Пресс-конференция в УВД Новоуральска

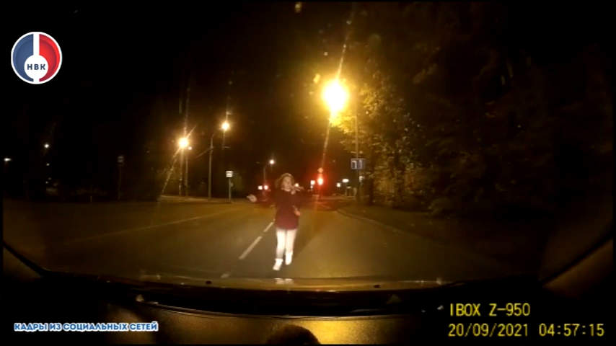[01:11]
Это видео облетело, пожалуй, все сети, мессенджеры, горожан. Водитель такси везет пассажира рано утром. Едет по улице Первомайской и вдруг на дорогу выбегает девушка.
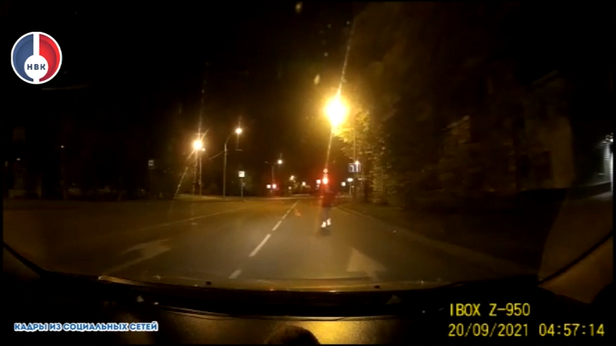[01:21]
Водитель тормозит и девушка прыгает на капот стоящей машины, медленно сползая вниз. Когда представительница прекрасного пола узнает о том, что в машине работал видеорегистратор, то тут же убегает прочь. Чтобы ее не нашли, она потом перекрасила волосы, подстриглась, поменяла стиль одежды, но полицейских не провести. Стражи порядка нашли девушку, которая разыграла ДТП на дороге.